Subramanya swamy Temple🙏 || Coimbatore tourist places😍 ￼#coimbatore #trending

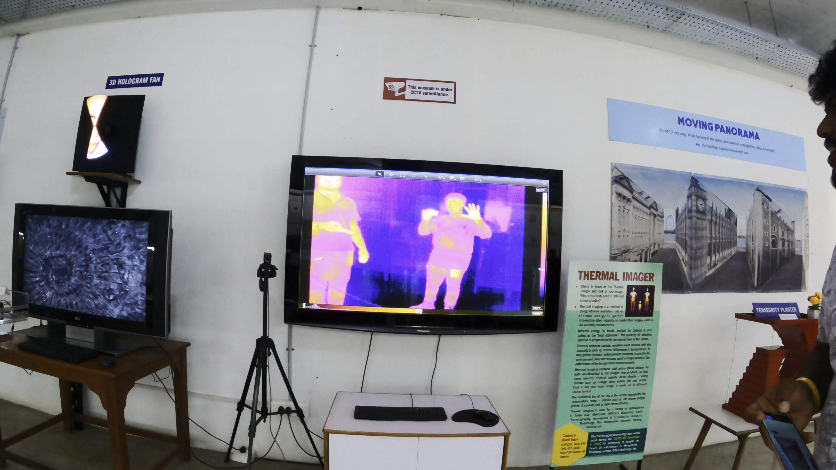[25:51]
అది ఆ వెళ్ళో కలర్ మార్చల్లా అది వేడి దో నా ఫోన్లో వేడి ఫోను
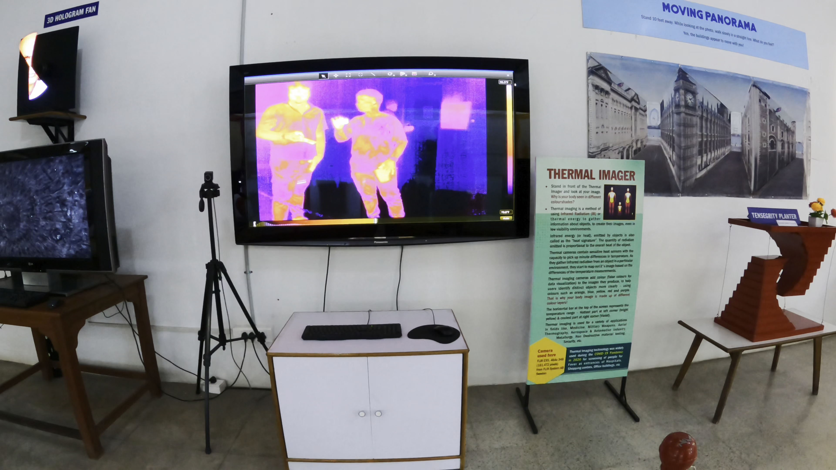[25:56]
ఇప్పుడు ఇదిరు ఇటుపక్క ఇటుపక్క చూడు ఇదిగో ఫోన్ పెట్టిల్ ఇప్పుడు దాకా
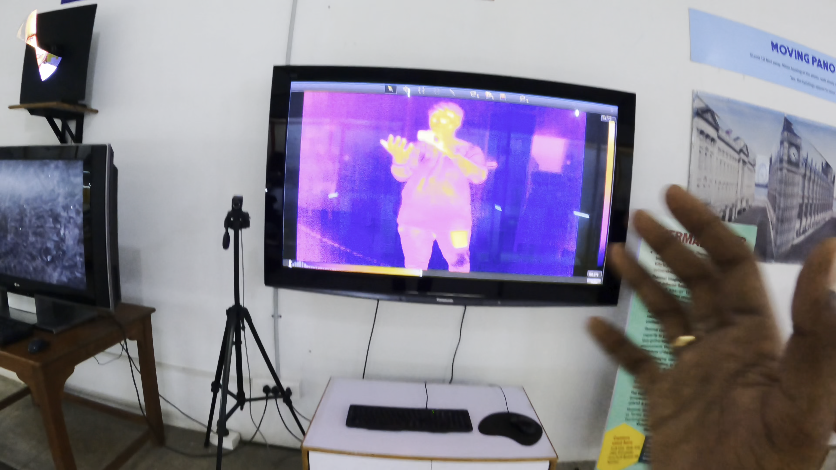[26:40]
ఇటు పక్క హ్యాండ్ ఫ్రంట్ సైడ్ అయితే హాట్ ఎక్కువ ఉంది ఎందుకంటే నేను కెమెరా ఎంతసేపు దాని మీద పెట్టుకున్నాను నా గోపురం చూడు ఎట్ట వస్తుందో
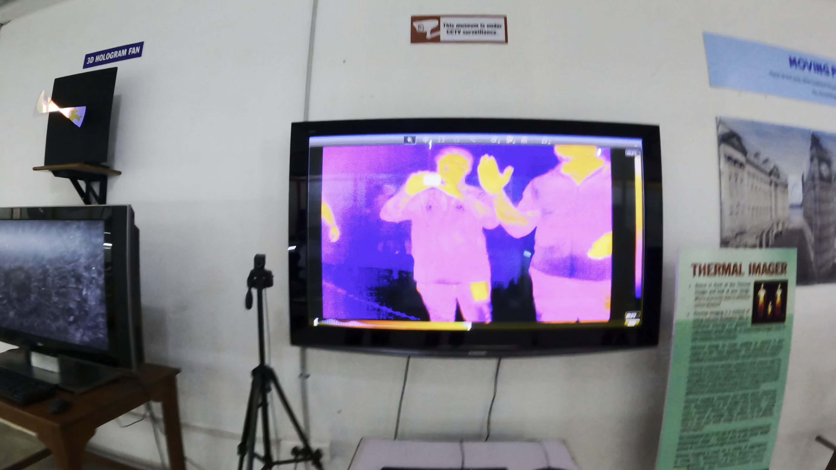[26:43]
మొత్తం ఎర్రది అంత హీట్ ఎక్కింది నాతో